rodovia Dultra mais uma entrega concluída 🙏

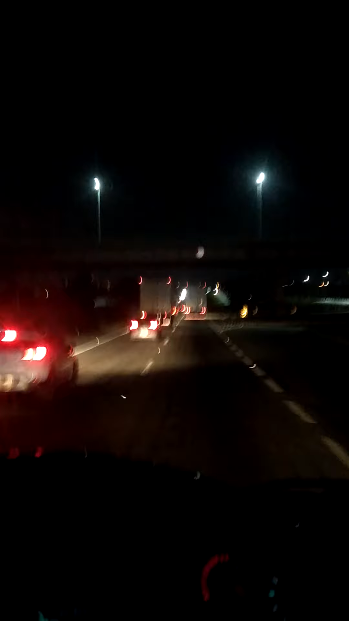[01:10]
Mas o Moito está sentado na sala assistindo televisão, nós estamos aqui. A televisão da gente aqui é o parabriso. Aqui vamos. Daima também. Aí eu vou ter que dar uma paradinha ali no posto. Para não acertar a hora do cartógrafo, fiquei esquecido.